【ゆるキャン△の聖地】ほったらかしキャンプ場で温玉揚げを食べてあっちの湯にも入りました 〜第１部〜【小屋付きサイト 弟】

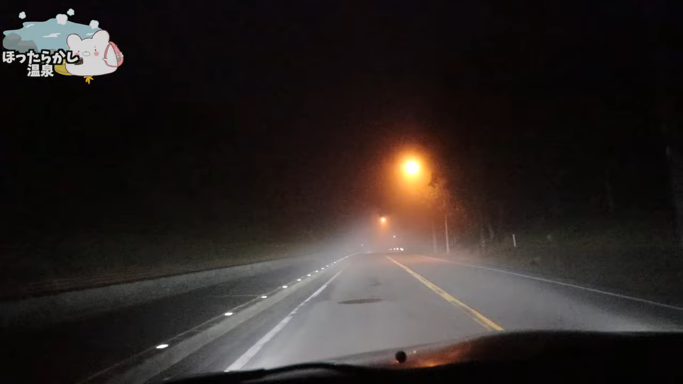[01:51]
霧がやばい前が見えない全然見えませんよ霧がーすーごい霧うわー見えねーうわー助けてー